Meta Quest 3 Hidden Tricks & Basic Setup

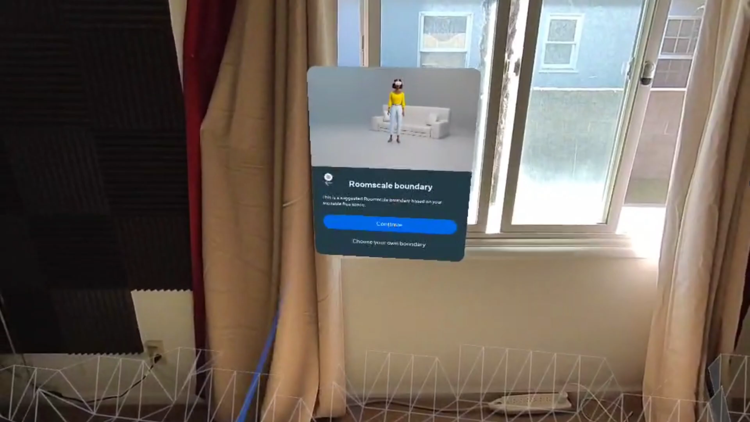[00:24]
One of the first things a headset will do is prompt you to set up your room scale boundary,
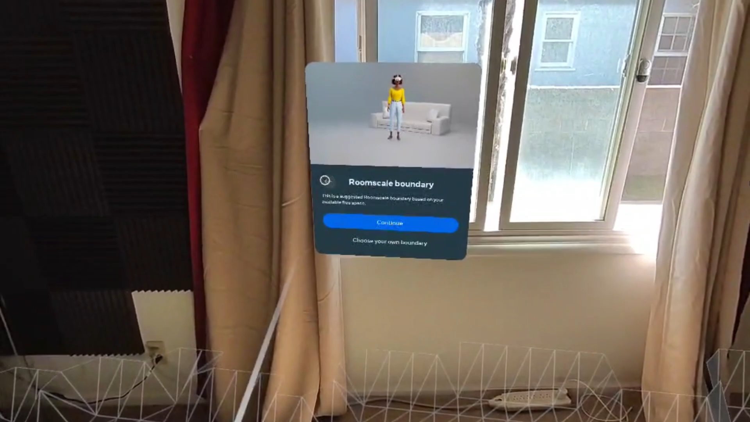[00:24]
and it has been greatly advanced from previous headset versions like Quest 2.
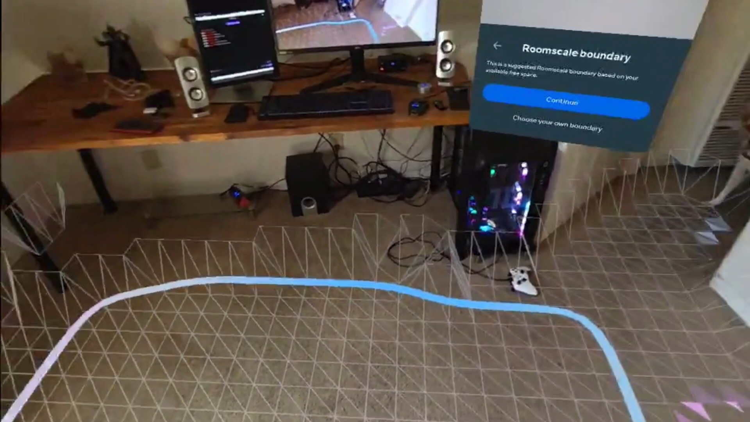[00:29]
You can now simply look around the room and the headset measures space and works around the objects.
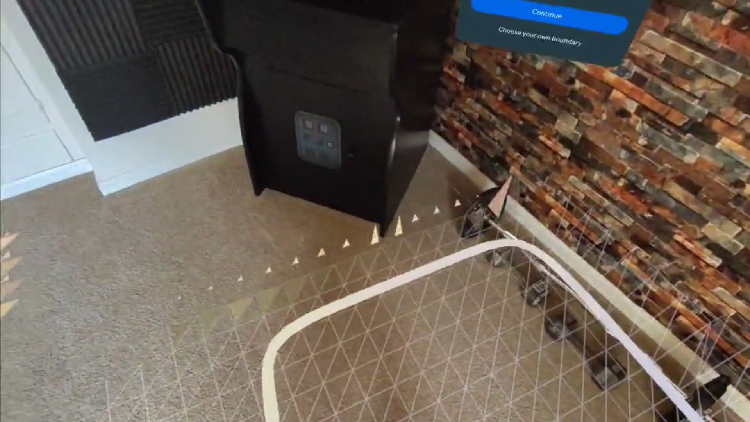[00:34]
It will lay out the largest possible guardian.